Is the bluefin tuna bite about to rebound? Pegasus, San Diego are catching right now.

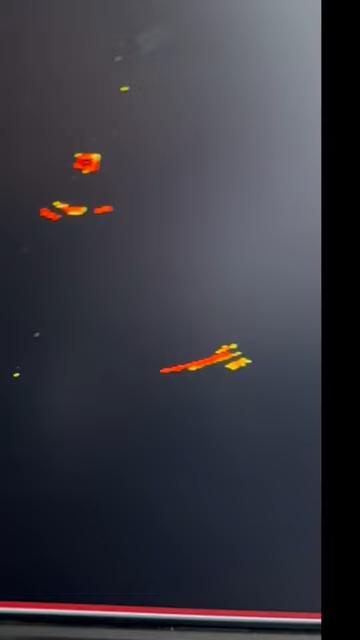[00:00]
That was a sonar on board the Pegasus early this morning as they had a big jag of bluefin tuna underneath them.